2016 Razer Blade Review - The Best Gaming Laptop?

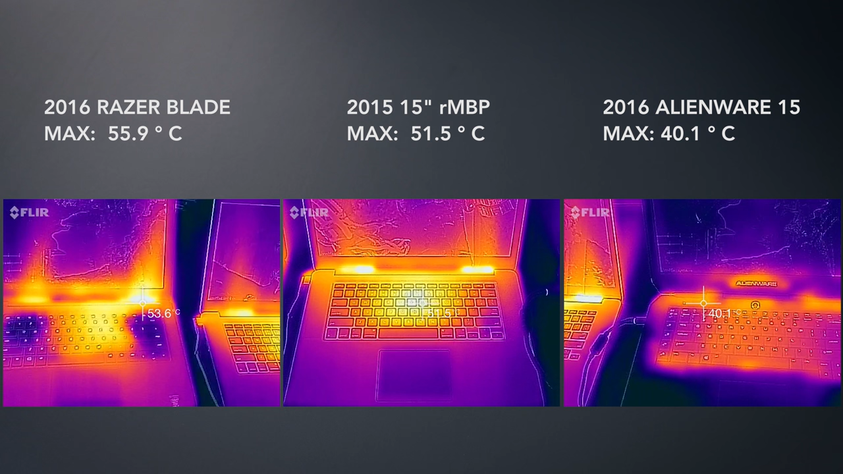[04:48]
This year, the fans and heat pipes have been redesigned, and it's running a Skylake chip, so temperatures are better. It's still hot.